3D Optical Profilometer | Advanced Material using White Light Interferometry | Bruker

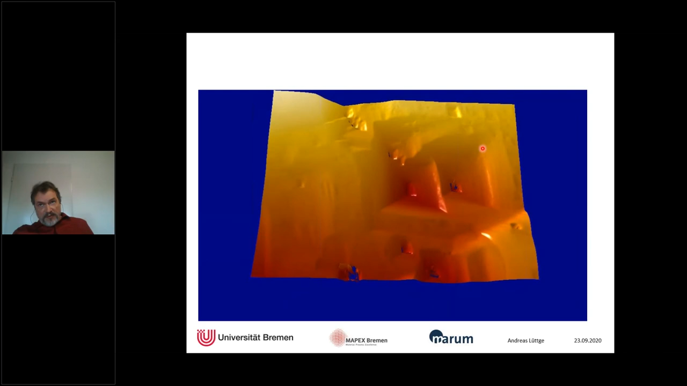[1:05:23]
Samuel already talked about calcite dissolution. Is a very critical mineral. For us, actually, it's a very fast dissolving mineral. It dissolves with typically 10 to the minus 6 moles per meter squared per second, while silicates, like feldspars, for example, dissolve with 10 to the minus 25. And that's why we need that very high vertical resolution of white light interferometry. And you can see here with as this moving kind of zoom through several times, how the surface is evolving over time.
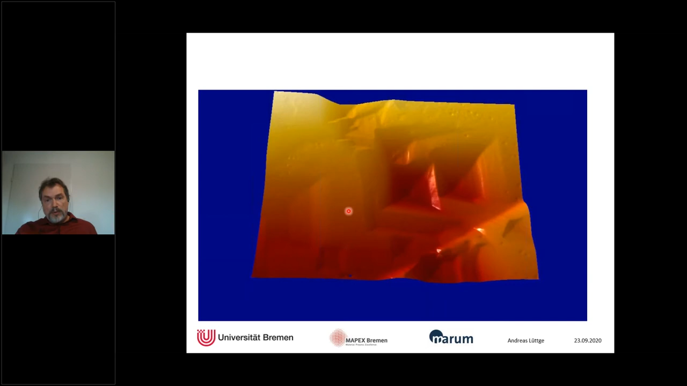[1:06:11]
In this case, it's screw dislocations at the bottom of these pits that kind of drives this this dissolution process. However, what we want actually is we want numbers, right? We want hard-coded numbers that we can utilize to do statistics, to kind of derive overall dissolution rates and things like that.
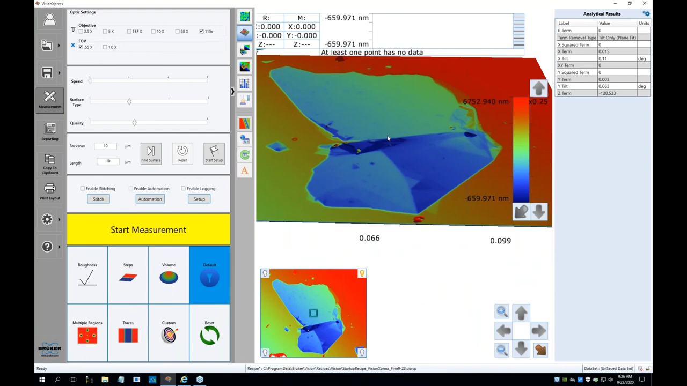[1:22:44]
We see some pitting, we see also a nice orientation of along a crystallographic axis in that triangular. But now we will just simply take the proper reference plane, which is the silicon part, and for that we will